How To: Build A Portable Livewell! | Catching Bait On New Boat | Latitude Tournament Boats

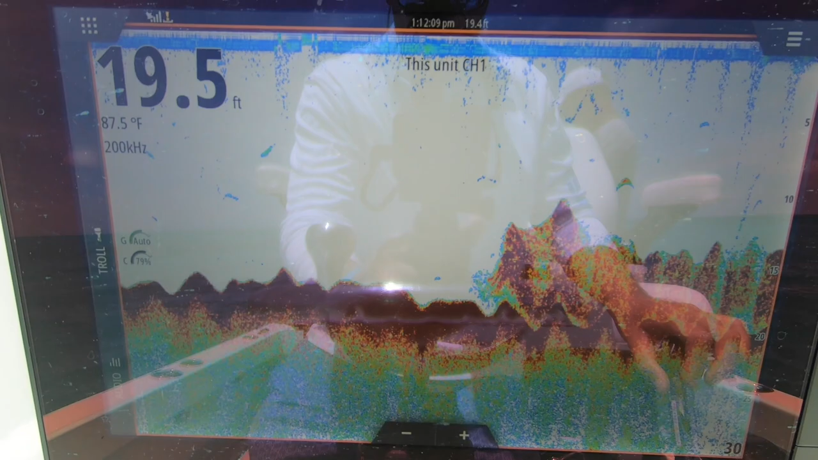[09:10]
On screen: water 87.5°F
Now that's what the screen's supposed to look like when you're on bait. Man, bait's been tough, but we're finally got them on, baby.